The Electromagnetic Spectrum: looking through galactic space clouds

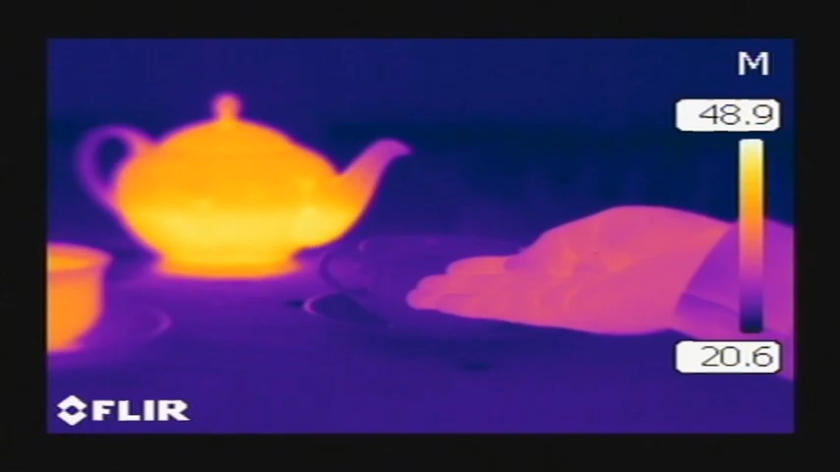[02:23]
Which is quite useful if you actually want to go and drink a cup of tea. Using infrared and radio telescopes also has other advantages.
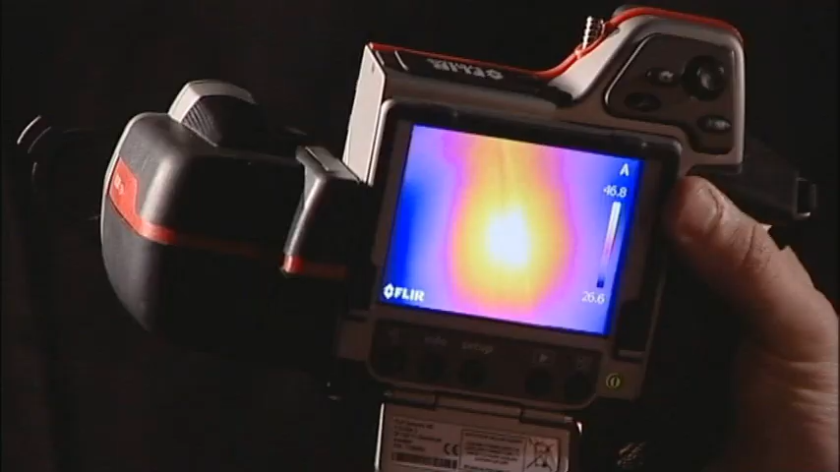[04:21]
The dust might be much cooler but the dust is being heated up by for example stars behind.